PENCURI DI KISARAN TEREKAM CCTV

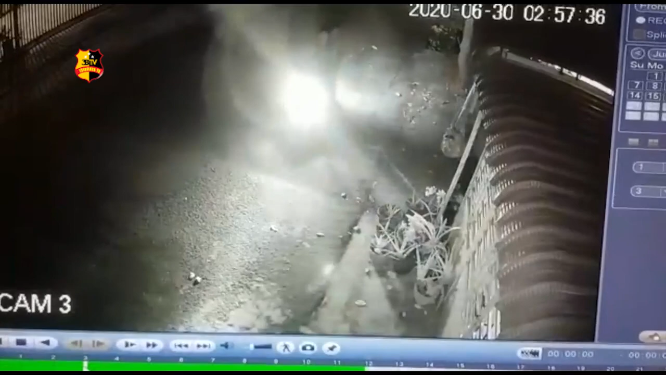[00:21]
Dari rekaman CCTV korban terlihat dua orang pelaku pencurian tampak melintas memantau situasi rumah targetnya di Jalan Diponegoro, Kisaran Asahan, Sumatera Utara
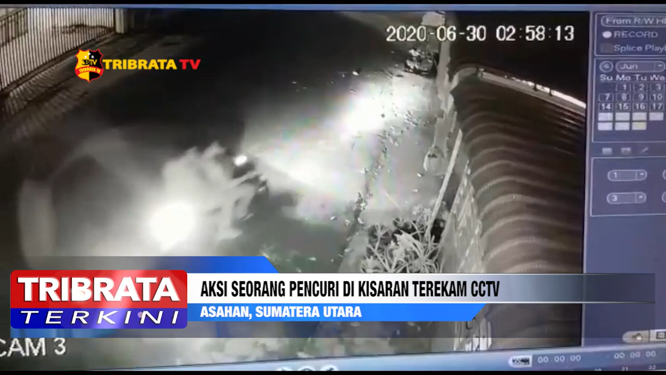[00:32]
Setelah situasi aman, kedua pelaku beraksi dan turun mengambil bunga yang berada di depan rumah Apasnya pada hari yang berbeda,